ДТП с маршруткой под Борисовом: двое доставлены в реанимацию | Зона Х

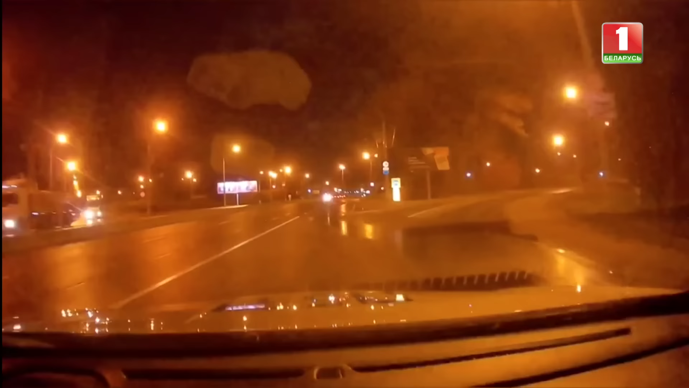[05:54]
На подъезде к городу мужчина попал в поле зрения дорожной милиции. Все, что происходило дальше, видно на записи с камер видеорегистратора.